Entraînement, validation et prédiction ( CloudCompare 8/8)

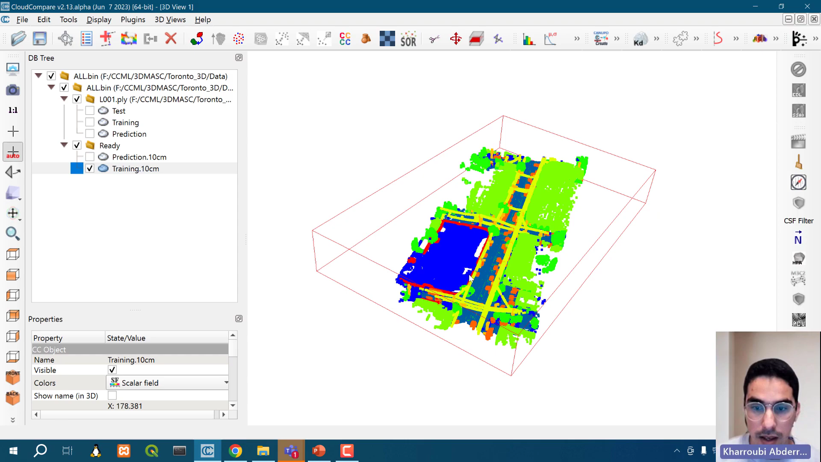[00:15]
C'est un nuage de points labellisé qui va servir pour faire l'entraînement
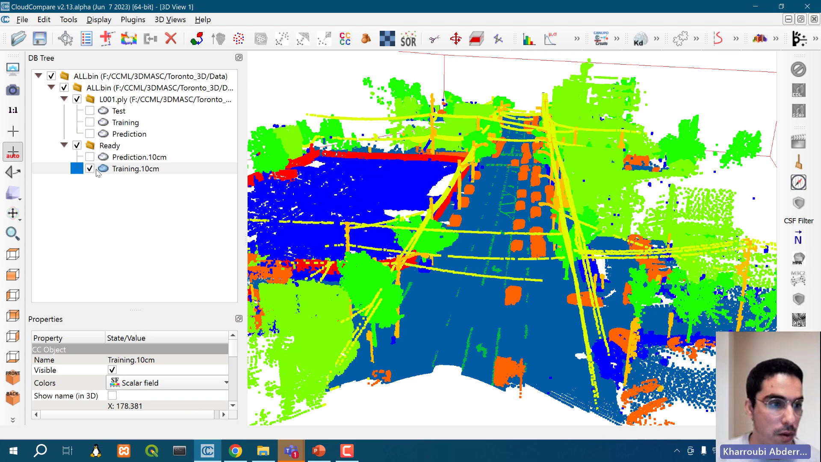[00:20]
et aussi le test pour me donner les métriques.
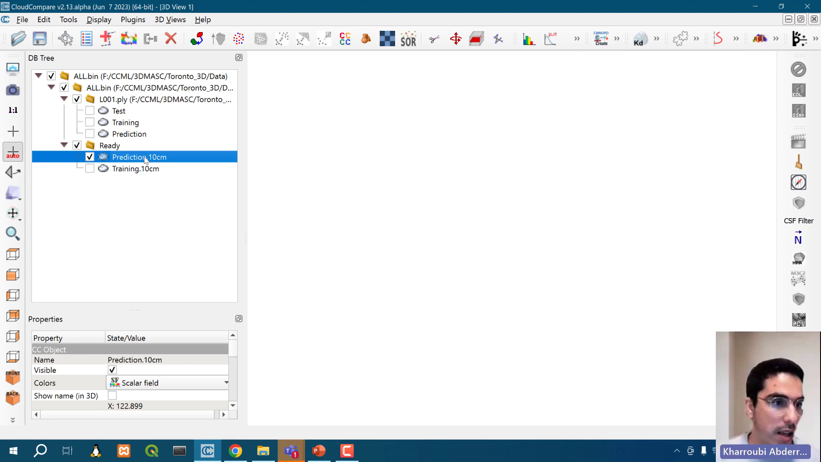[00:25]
Et il y a un nuage de points qui ne contient pas la classe.
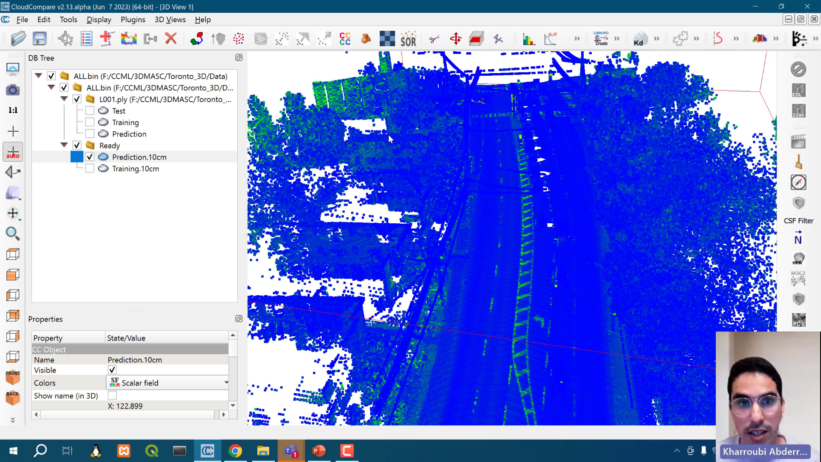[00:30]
Et mon objectif, c'est qu'il soit classé, bien classifié.
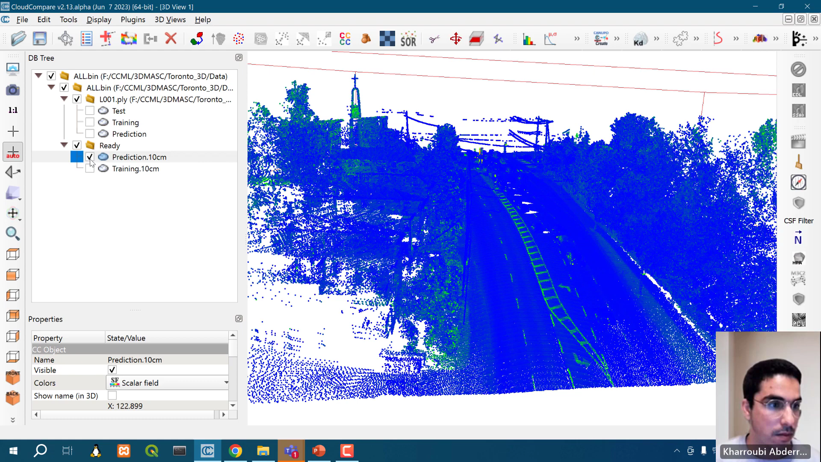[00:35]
Donc, pour utiliser le plugin 3DMast, vous cliquez sur Train Classifier.
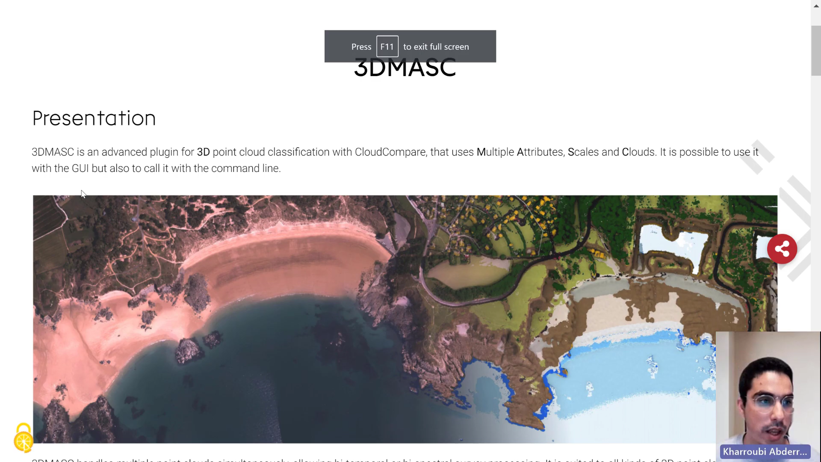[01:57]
Il y a un paragraphe qui s'appelle Parameter File.
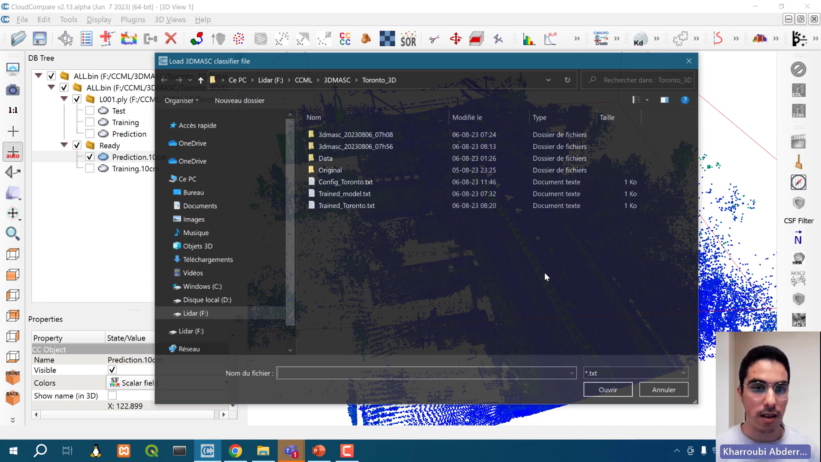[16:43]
Je vais dans Plugin, je démasque et faire Classify. Le plugin va s'ouvrir. Maintenant, il va demander
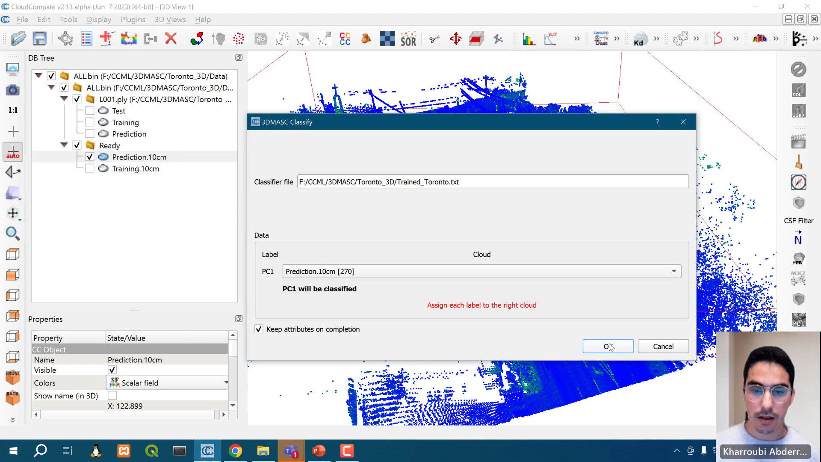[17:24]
Je lui ai dit aussi de garder les attributs à la fin et je lance. voilà, je clique sur OK et j'attends que la prédiction se fasse.
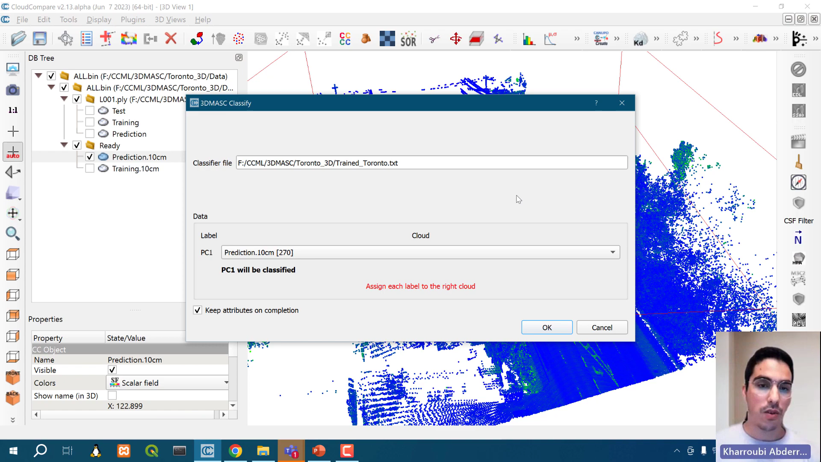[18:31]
mon nuage de points et je clique sur OK. j'attends le traitement termine et normalement, il y a une fenêtre qui va vous dire voilà votre modèle et il a été classifié. Mon modèle, j'ai déjà exécuté cette étape le matin aussi
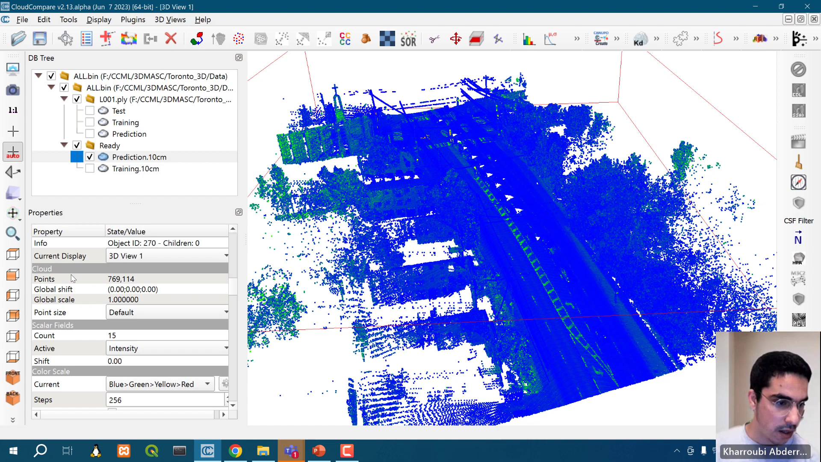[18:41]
et vous pouvez voir qu'il y a toutes les caractéristiques qui ont été calculées tout à l'heure et il y a en plus de ça un champ qui s'appelle classifications et voilà le résultat de classification. Comme je vous ai dit, il y a du bruit. Par exemple, sur la classe végétation, il y a des arbres qui appartiennent au bâtiment.
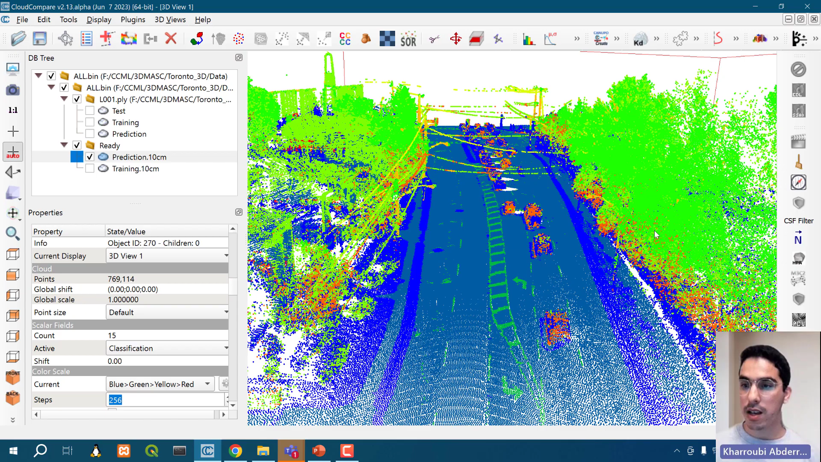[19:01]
C'est vrai, en fait, c'est one shot. C'est vraiment, j'ai choisi des caractéristiques et j'ai exécuté l'entraînement, j'ai sauvegardé puis j'ai refait la prélection. Bon, c'est pas mal. Déjà, je vois les signaux sur terre, je vois le sol, il y a les arbres, il y a
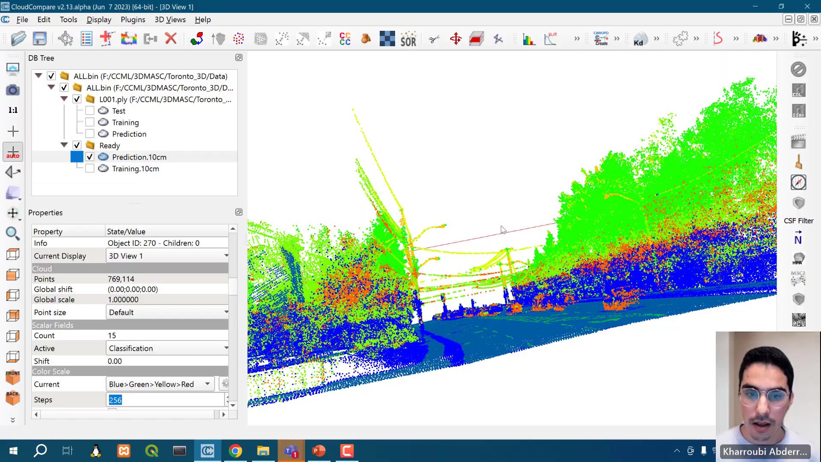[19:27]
les lignes. Donc, bon, c'est pas parfait comme je vous ai dit. En général, on fait l'entraînement et on fait une étape de tuning des paramètres. C'est-à-dire, soit on augmente le nombre des arbres, soit on le diminue, soit on change carrément le scale, c'est-à-dire le rayon de voisinage et ainsi de suite. Donc, j'espère que cette partie était claire quand même un peu.